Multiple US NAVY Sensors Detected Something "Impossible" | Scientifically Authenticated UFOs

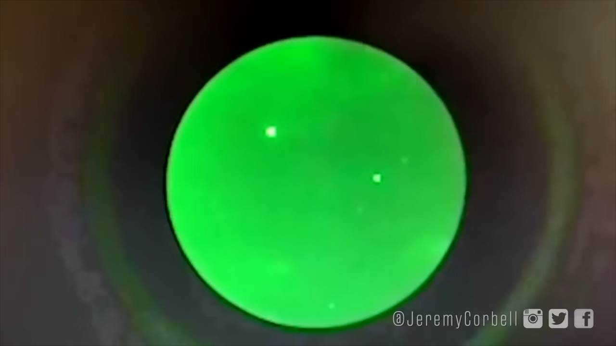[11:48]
This strange triangle in the sky is thought to not really be that shape.
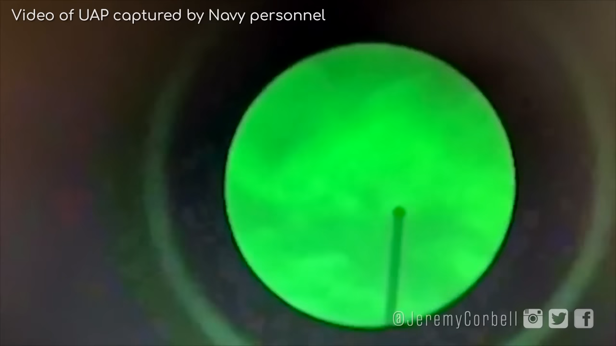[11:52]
Instead,
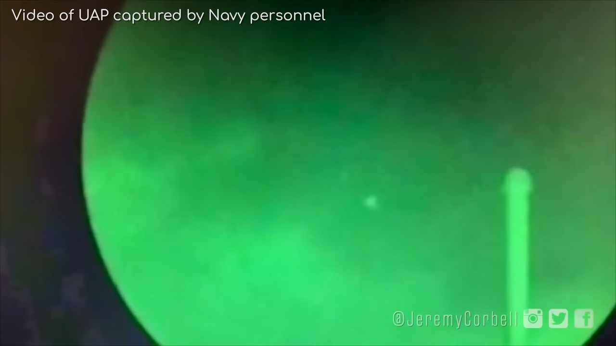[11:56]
the unique design of the night goggles is thought to be distorting the light in this apparent drone, in a similar effect to lens glare, but uniquely tailored to this technology.